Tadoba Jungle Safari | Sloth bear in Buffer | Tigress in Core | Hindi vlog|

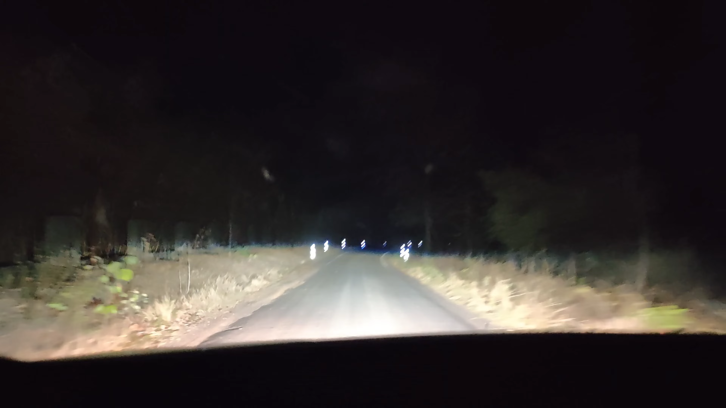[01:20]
सो हम निकल पड़े हैं टूवर्ड्स नागपुर। दिस इज़ द रोड फ्रॉम हमारा जो जंगल कैंप है, द रिजॉर्ट। यहाँ से रिजॉर्ट के बाहर ये है रास्ता।
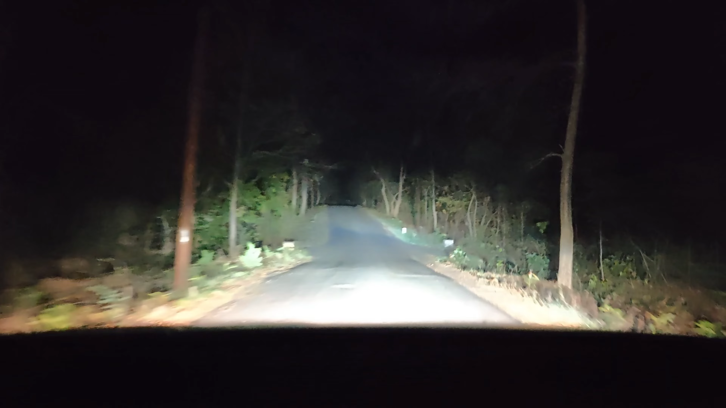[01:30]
सुबह अभी बज रहे हैं 3:59 और हम पहुँचेंगे इन 1 hour 20 minutes, सो दैट्स क्वाइट अ ड्राइव। तो चलिए चलते हैं एक साथ एंड लेट्स सी आज लक कैसा है, कुछ दिखता है कुछ नहीं दिखता है, लेट्स गो एंड चेक इट आउट।